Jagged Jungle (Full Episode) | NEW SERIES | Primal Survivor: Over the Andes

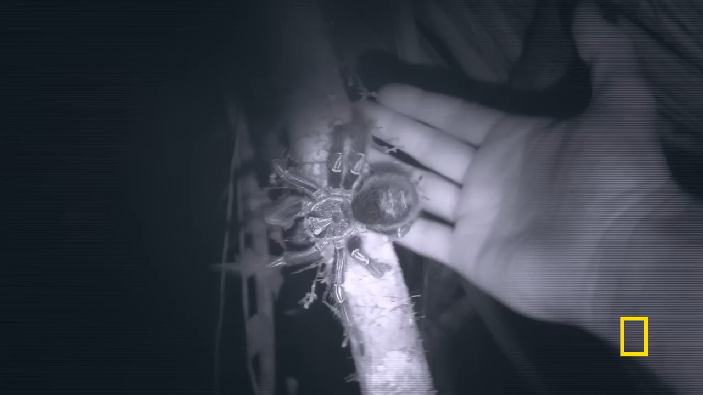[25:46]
That spider was probably here first.
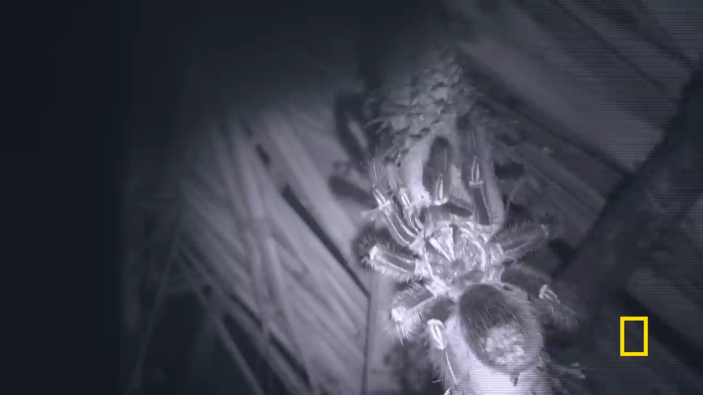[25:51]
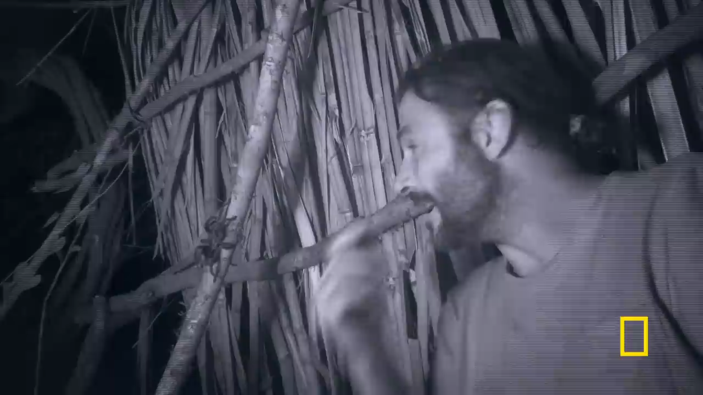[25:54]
This is its home, and I'm sleeping in its living room, so I'm just gonna let it go back upstairs,
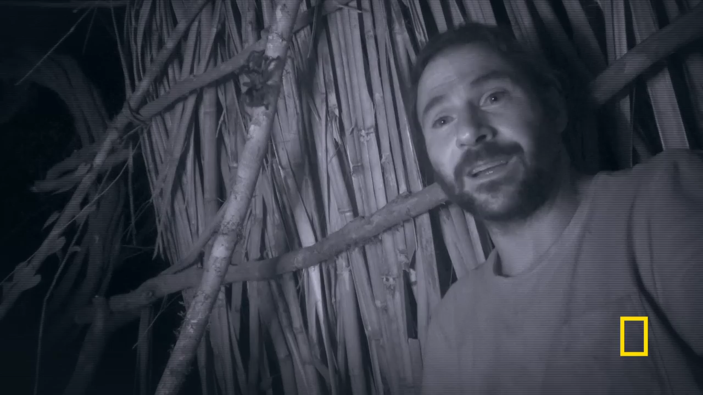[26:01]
and I'm gonna try to get back to bed.